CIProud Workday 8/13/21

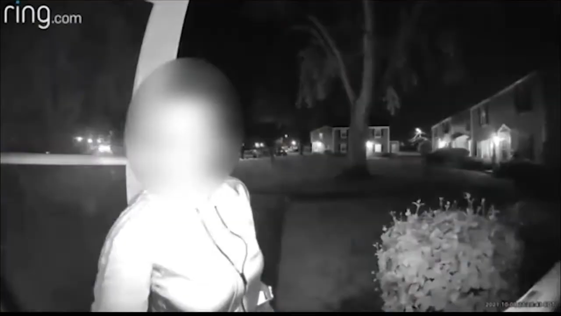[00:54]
The woman's ring doorbell camera recording the entire situation. She later posted the footage on Facebook.